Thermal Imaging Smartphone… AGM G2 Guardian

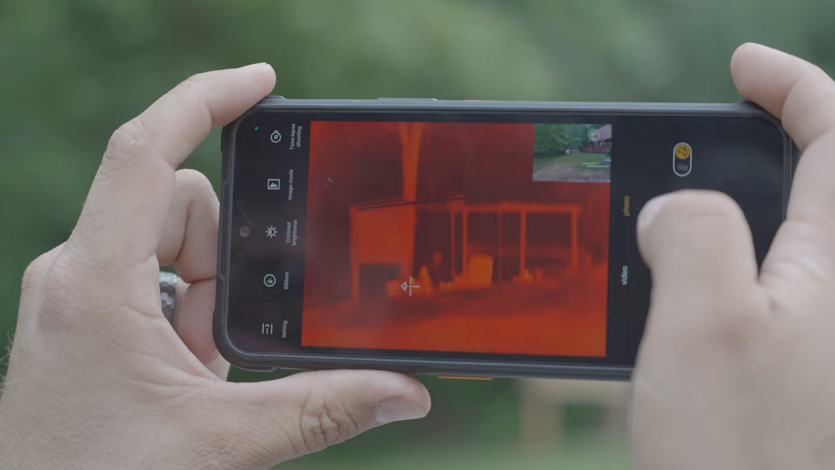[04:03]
You can change your ribbon, which is right here. It basically changes the look of the thermal.
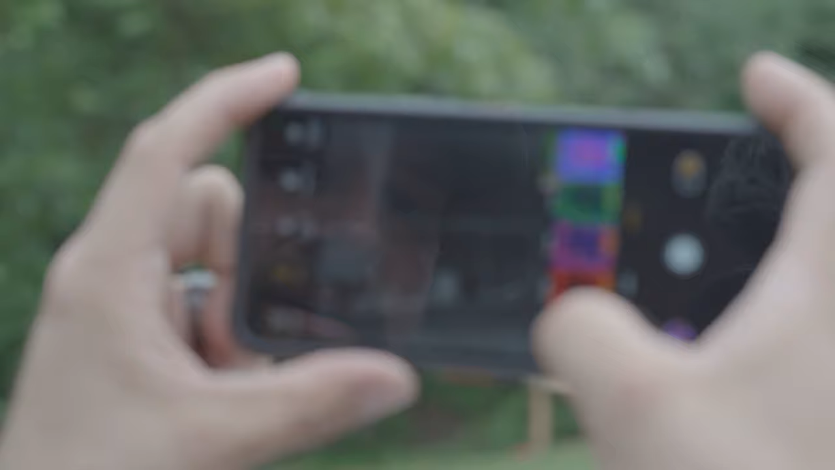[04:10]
If you prefer that white flush, that white hot look, you can go this one. Then you have iron red, which is pretty cool.
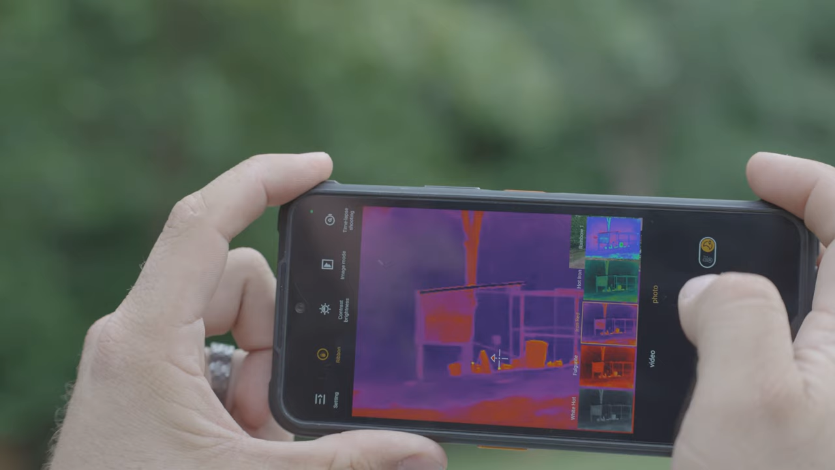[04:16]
You can really see the contrast of the chickens up there. I'm going to record this. So you can kind of see the chickens walking around. You can see their little white heads up there.
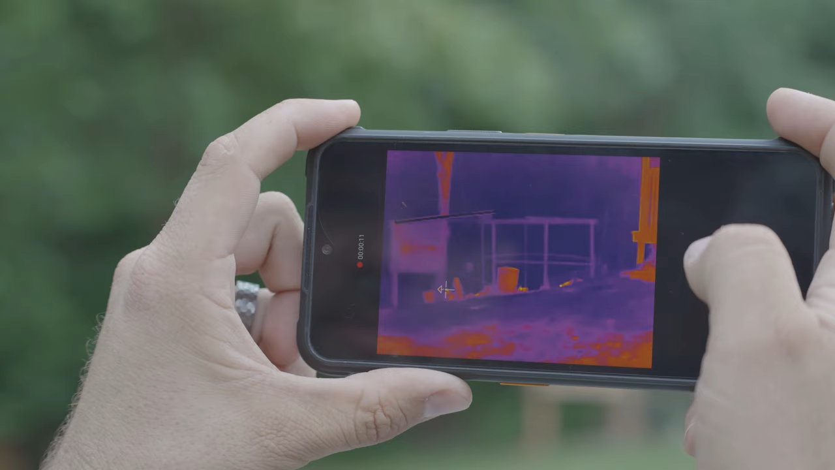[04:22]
It's kind of neat. And then some other ribbon options are the hot iron right here.
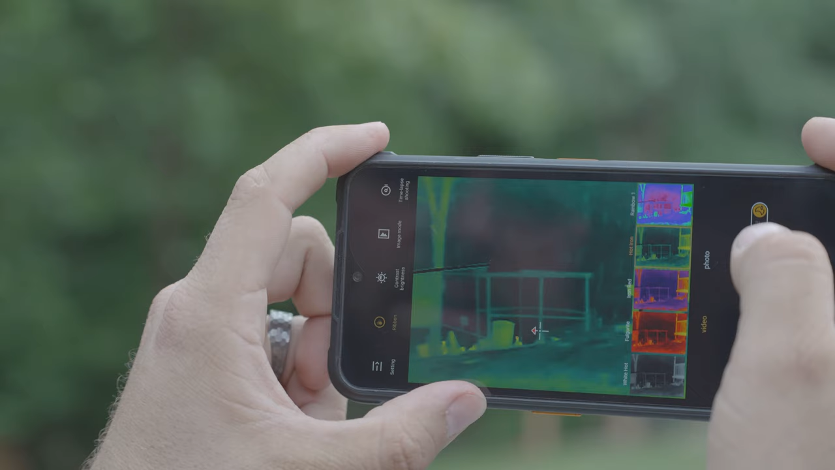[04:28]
It's kind of a green. And then the rainbow one really shows you a lot of color contrast too. So that's pretty cool.
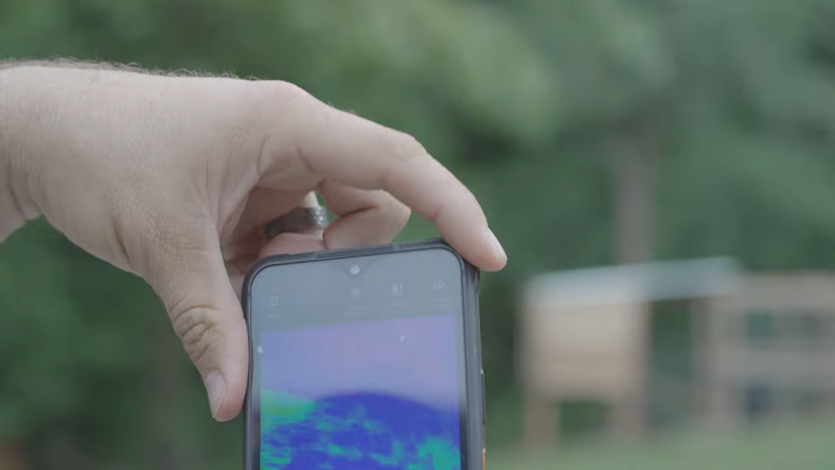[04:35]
One cool thing about the thermal as well is you can set it to more of like a utility
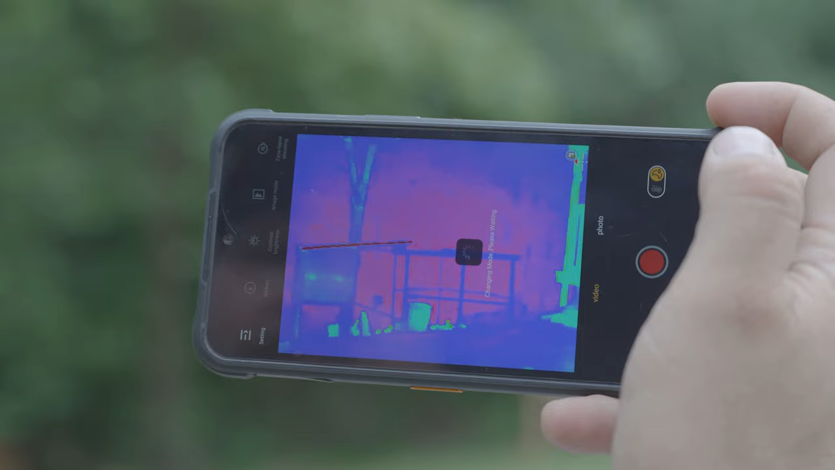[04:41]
mode where you can actually read temperatures from a distance. So like right now, let me hold it this way.
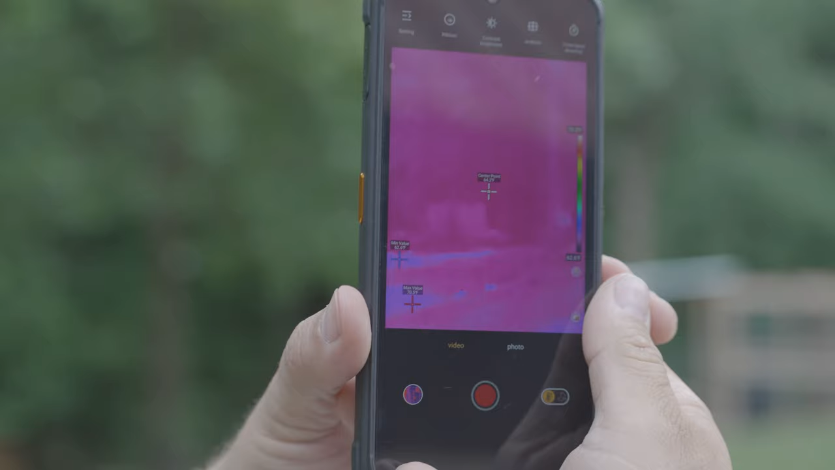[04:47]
So like right now, you can see a chicken coop right there, 72.1. Now one thing I did was I took this phone over to Dollywood and I had some fun around the steam train.
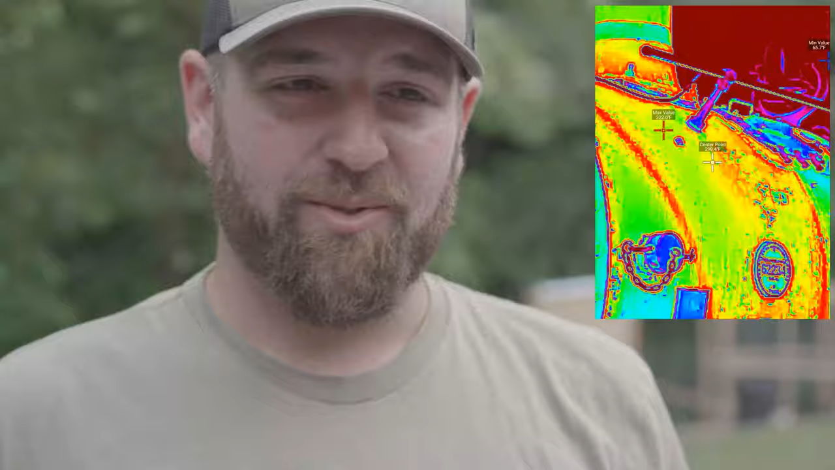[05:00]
So what I did at Dollywood was when that steam train came rolling through, I actually took the phone and I started measuring temperatures of the boiler faceplate.
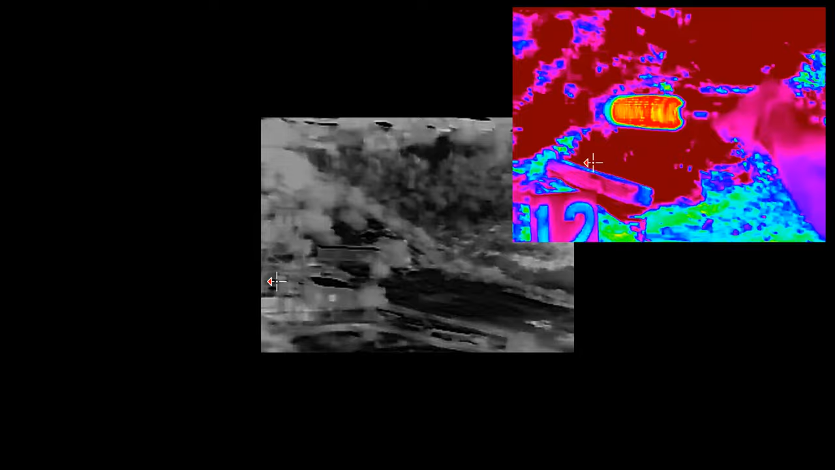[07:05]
So I brought the thermal camera with me, the guardian G2, and I got some random footage of some of the fellows with suppressors.
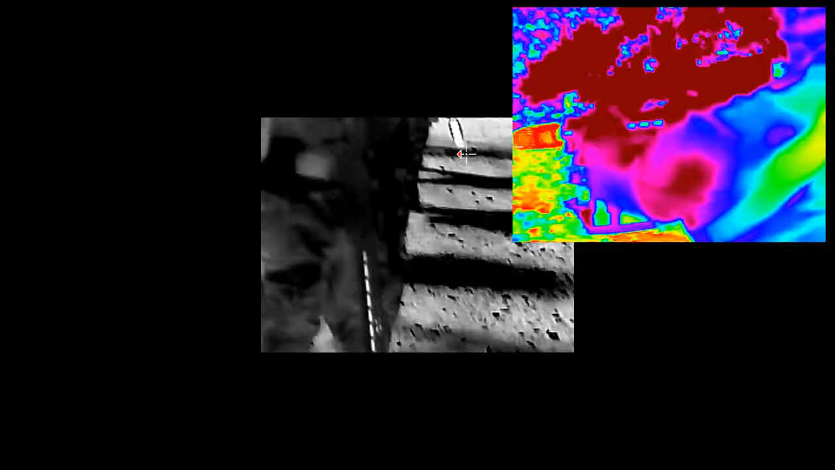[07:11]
You can see how hot those suppressors were getting.
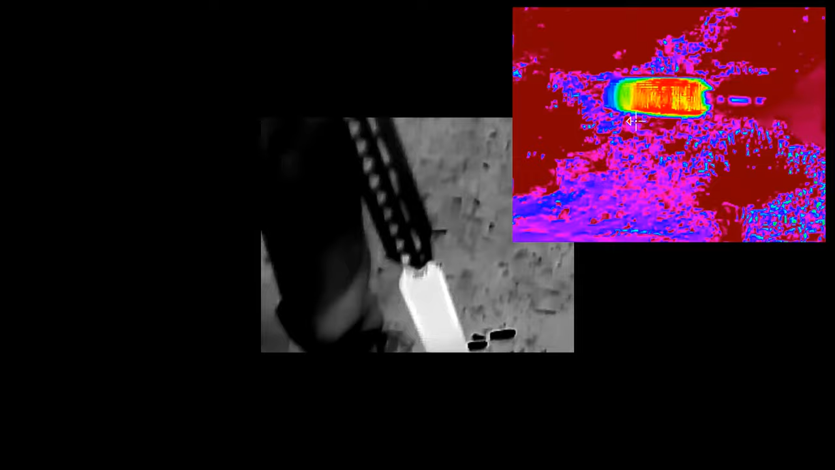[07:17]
I also have some other footage of me shooting my Glock 45 with the rugged obsidian 45 suppressor.